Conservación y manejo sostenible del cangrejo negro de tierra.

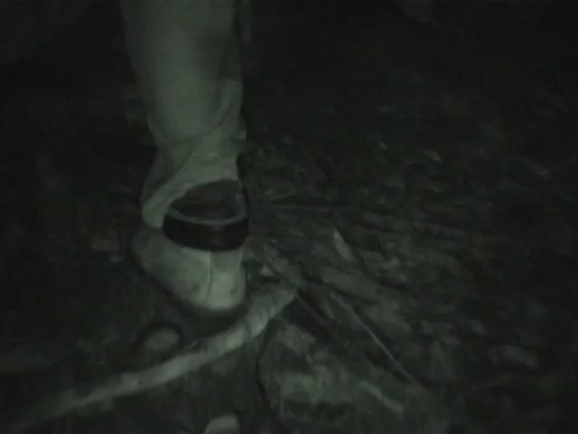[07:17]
I like to catch like these.
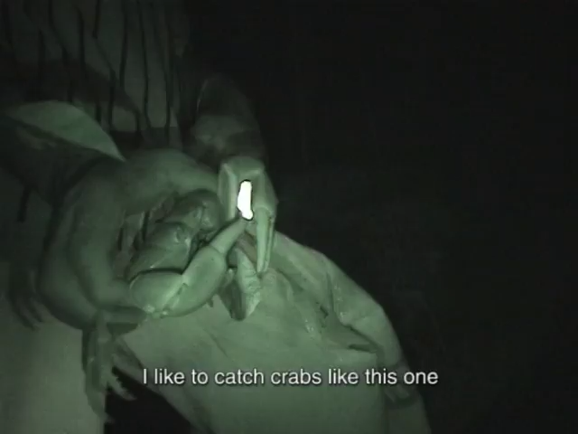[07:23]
And it's very big. It's on the wall here.
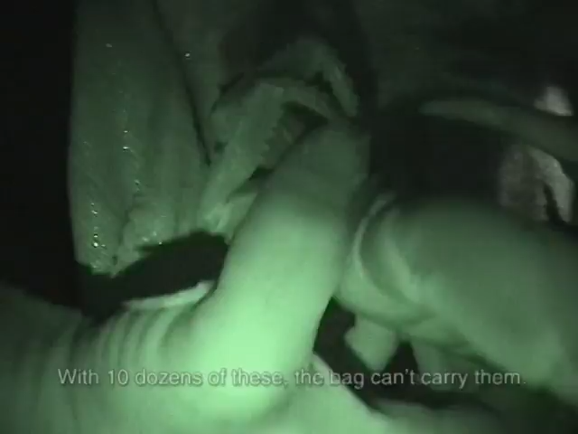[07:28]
If you catch a 10 dozen of these, you don't. The bug can't carry it.
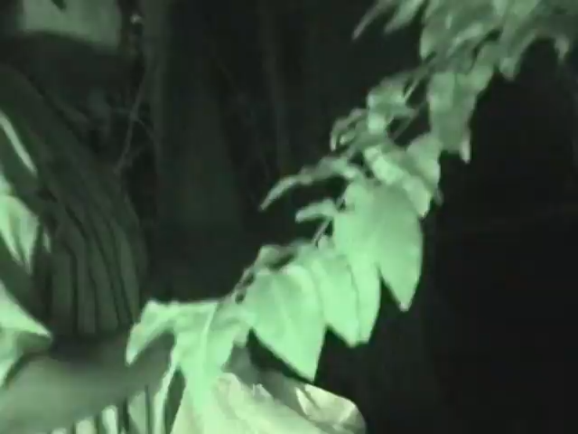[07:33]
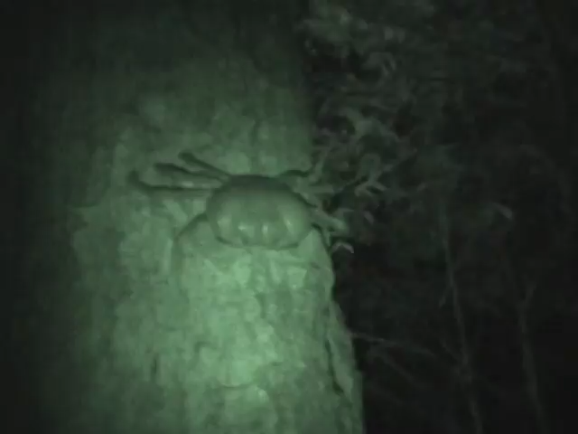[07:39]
A large crab is probably 20 years old. We catch most of the big, big ones.
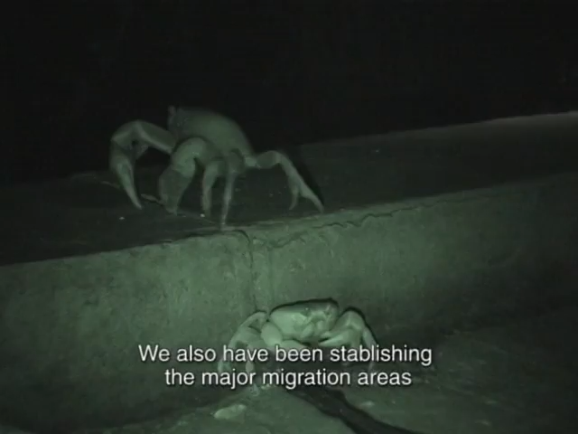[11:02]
We also establish where the most migrations are present, where the most migrations are present.